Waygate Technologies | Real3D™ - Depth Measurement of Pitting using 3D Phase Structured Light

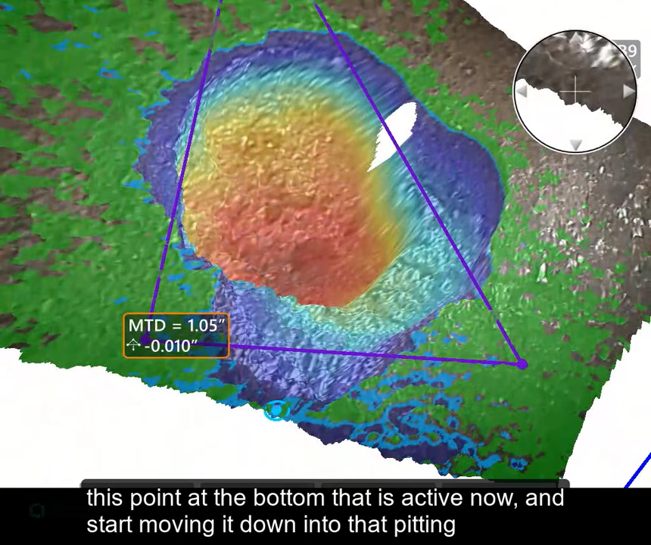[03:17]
and start moving it down into that pitting.
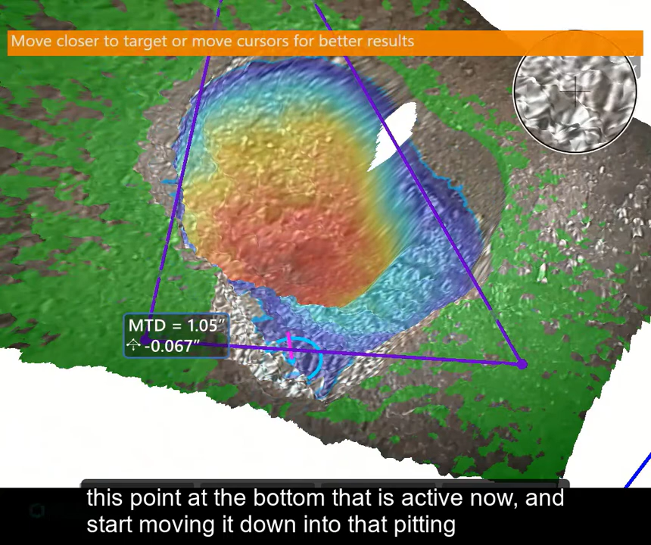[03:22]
You'll see it, you can look at it from a cross-section,
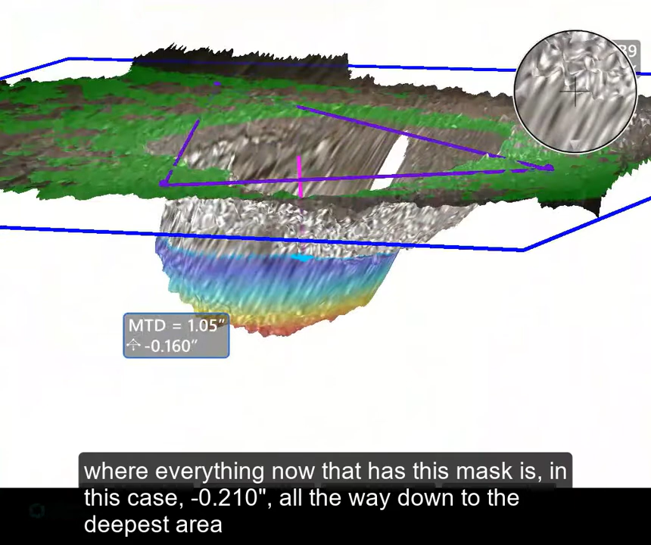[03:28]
where everything now that has this mask is, in this case, two hundred and ten thousandths,
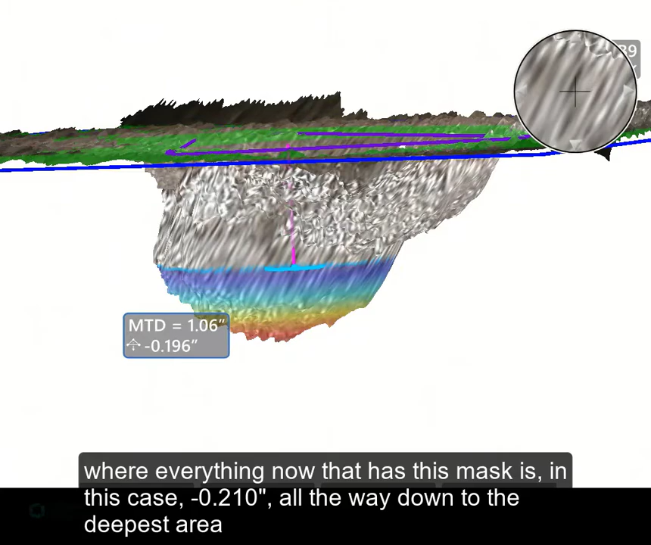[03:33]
all the way down to the deepest area, which I'll do by looking down into the corrosion pit,
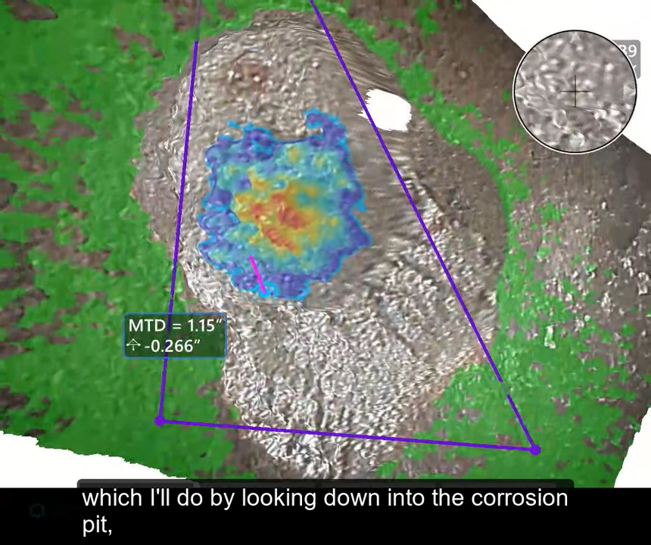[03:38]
and move towards the darkest red area.
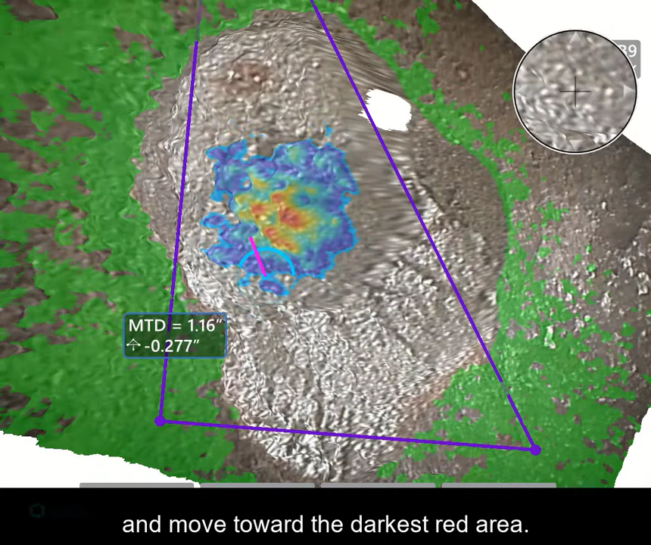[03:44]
Once I have all of the dark red eliminated,
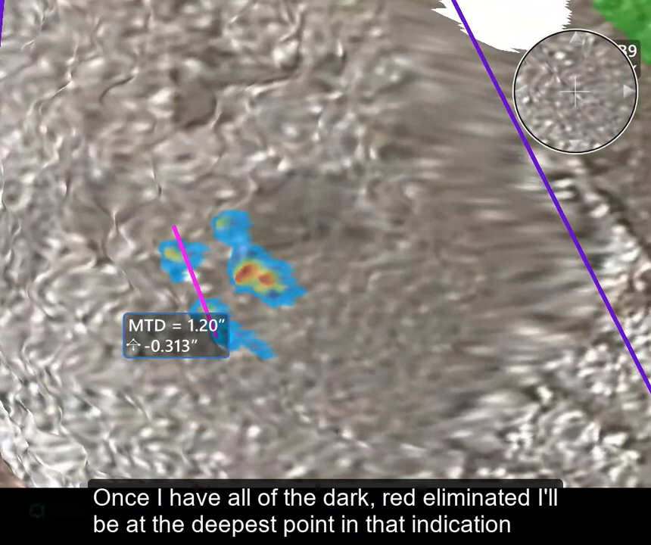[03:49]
I'll be at the deepest point in that indication, and now I will move to that, and you'll see that this pit is indicating
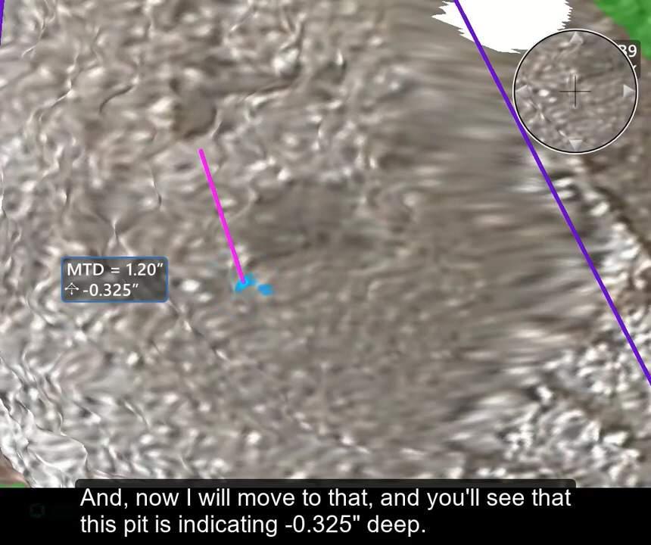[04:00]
325 thousandths of an inch deep. Always do a gauge R&R to verify that you're repeating and reproducing the results,
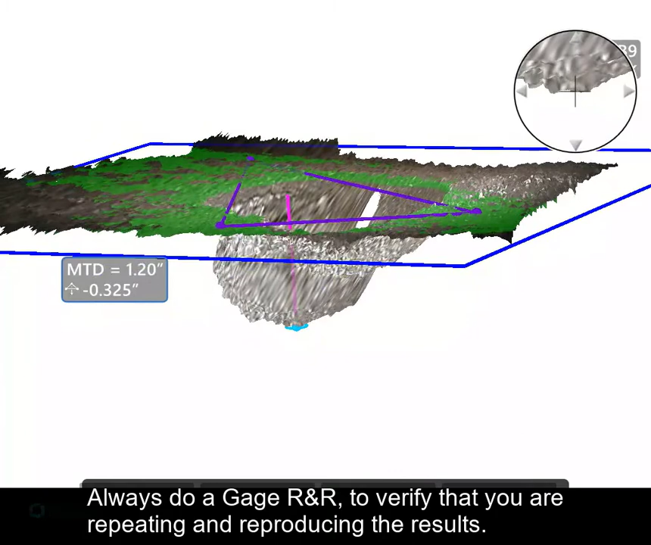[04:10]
and take various images of the same indication to make sure you're accurately making a good call.